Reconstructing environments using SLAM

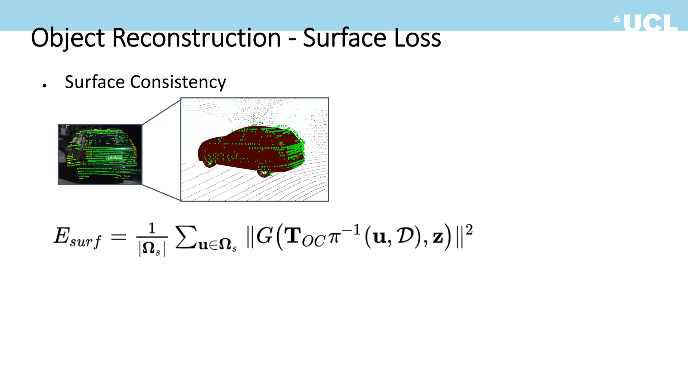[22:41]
And we define it as a L2 norm because we define it as a quadratic term because we want to optimize it using second order solver, so it's faster for SLAM. Yeah. But this term alone is not enough. So here are two toy examples depicting why this alone is not enough. So first, there will be some shape ambiguity. So in the top row, you can see, so suppose the blue curve is the actual surface,
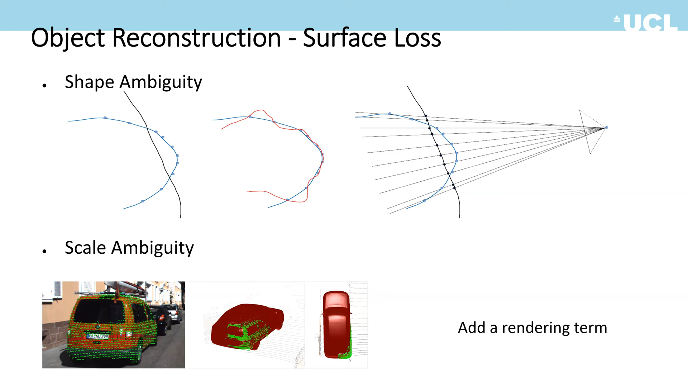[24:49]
And also for the second problem, when we do the rendering, actually we can leverage the silhouette to penalize the object from growing to big. Okay. And so speaking of rendering, so this is just a,
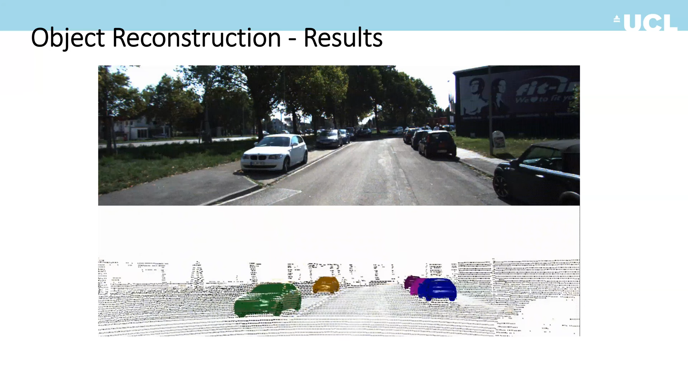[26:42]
So you can see given a coarse estimate of the pose and also zero shape code, it is able to gradually become better and better. And here's some zoomed in view of the reconstruction. You can see, if you see carefully, you can see the shape. Yeah, it captures the shape quite well. Yeah, like this one, this red one is like a sedan car, and this green one is like a SUV.
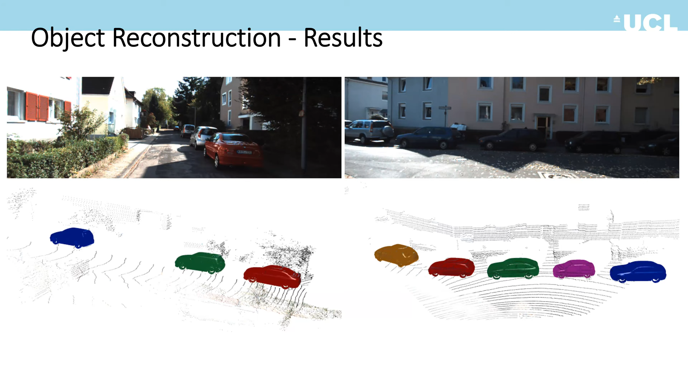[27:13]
Yeah. And this is a another better view for, you can see the shape looks quite nice.
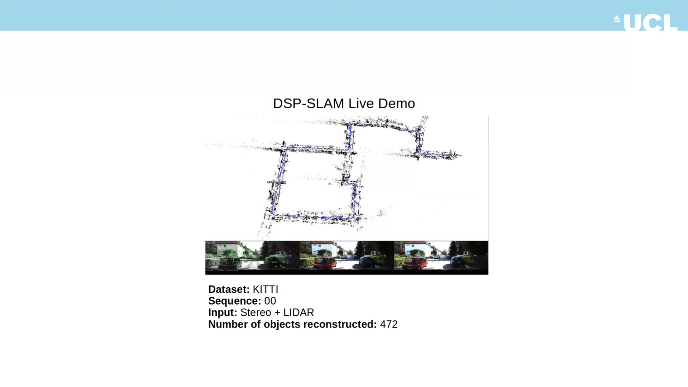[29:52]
which I will show you later. It looks quite cool. Yeah. Yeah, and here's a, I can show you a very long sequence on KT sequence. And you can see the objects.
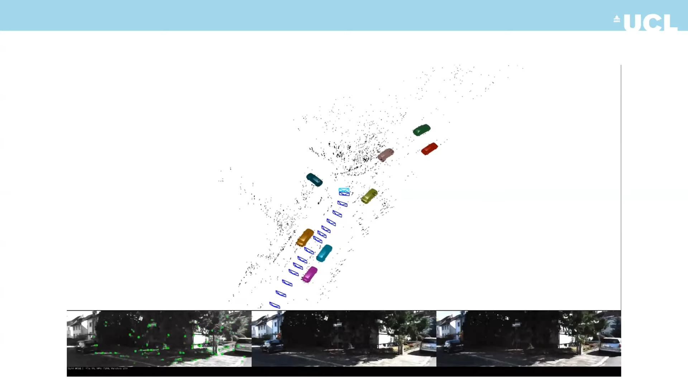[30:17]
And you will be able to see the loop.
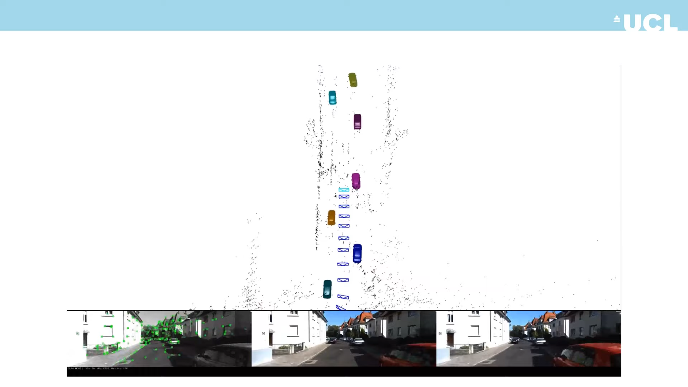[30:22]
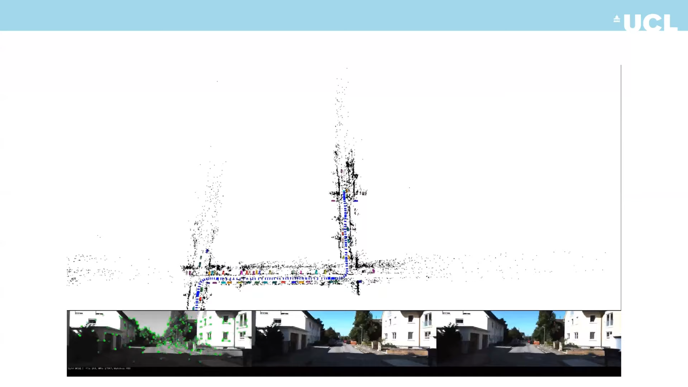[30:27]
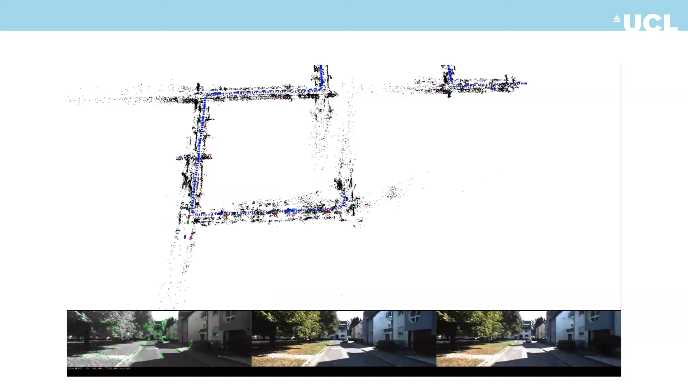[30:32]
Okay, here you already can see that the after long distance there are some error drift,
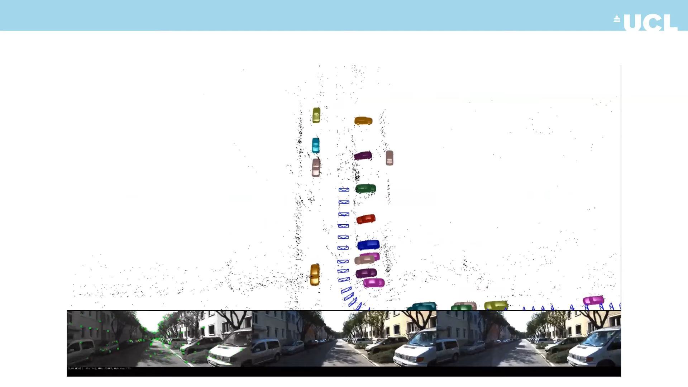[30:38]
but here it's not a loop, so it cannot be corrected.
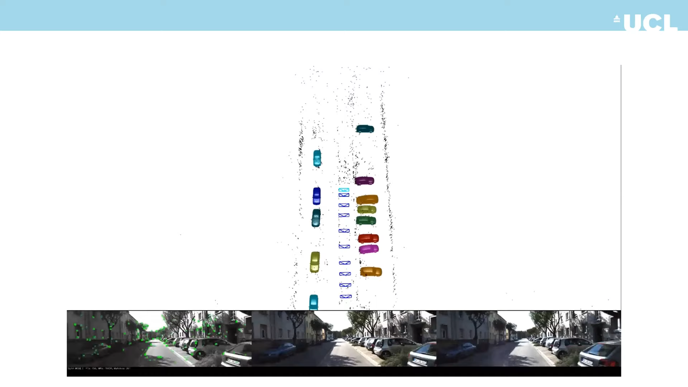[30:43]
Yeah, but this one you can see it has revisited where it started, right?
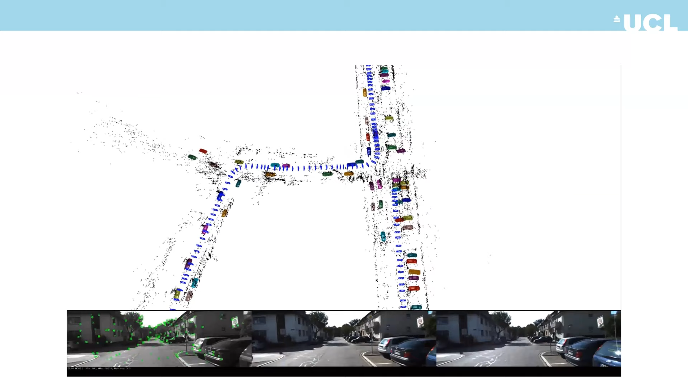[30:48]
And just
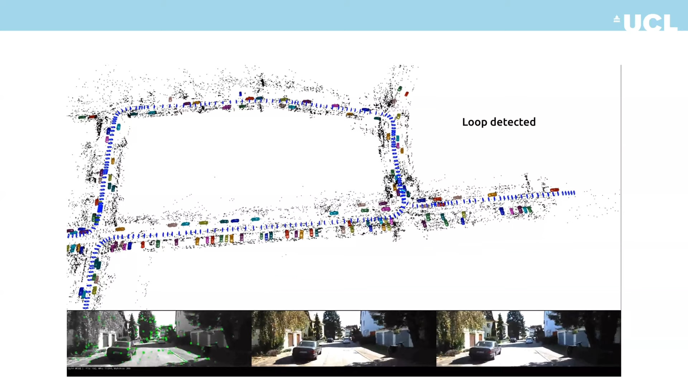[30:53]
yeah, you can see the loop is closed and the duplicated objects are merged.